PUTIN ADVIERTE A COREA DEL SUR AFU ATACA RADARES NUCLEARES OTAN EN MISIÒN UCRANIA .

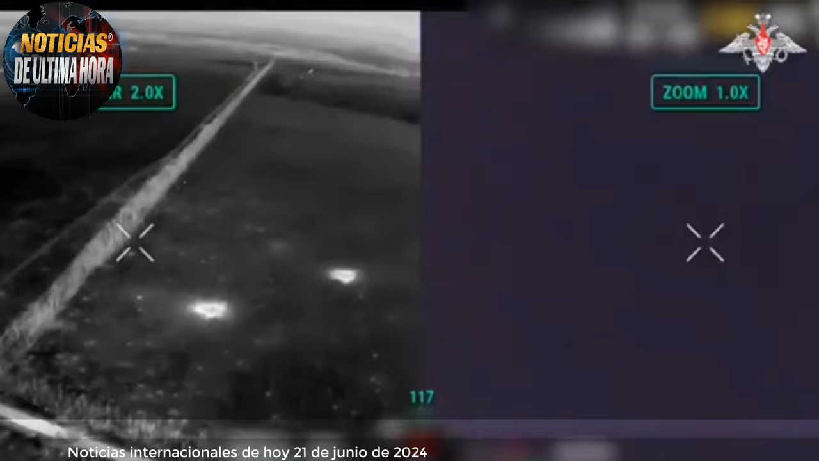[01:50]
se produjo en la zona de la localidad de Verboboye, en la parte de la provincia rusa de Zaporosie. Como resultado, se eliminaron refugios de campaña enemigos, puntos de observación, posiciones de artillería y efectivos atrincherados.
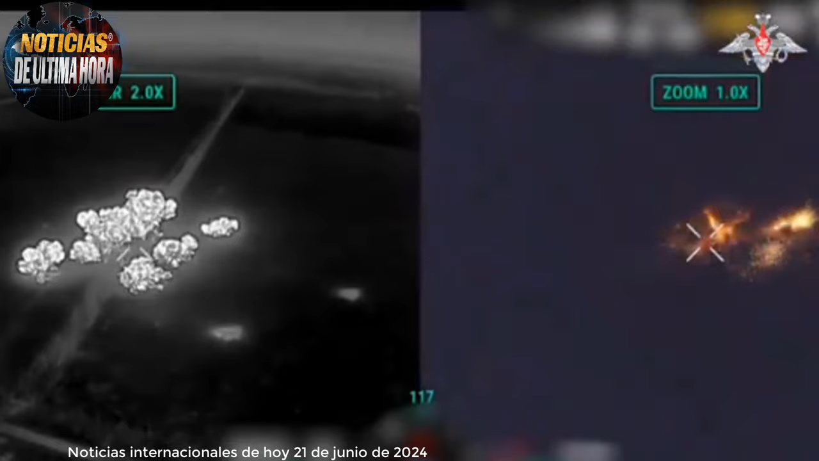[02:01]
La ventaja de las municiones termobáricas es que es prácticamente imposible salvarse de sus ataques, ya que la nube de aerosol que explota genera temperaturas de hasta 2000 grados.